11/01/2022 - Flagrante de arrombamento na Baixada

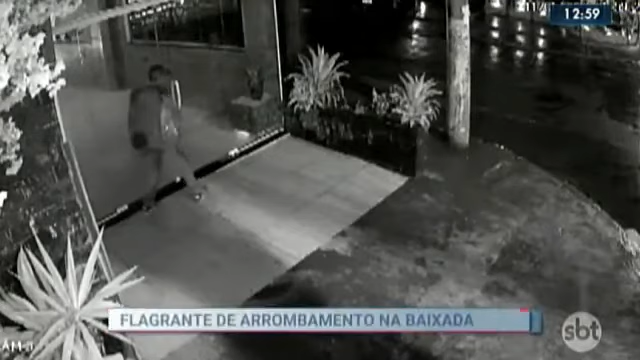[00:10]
Uma das lâminas da porta se quebra e o criminoso sai correndo assustado. Pouco depois ele volta e entra pelo espaço que se abriu.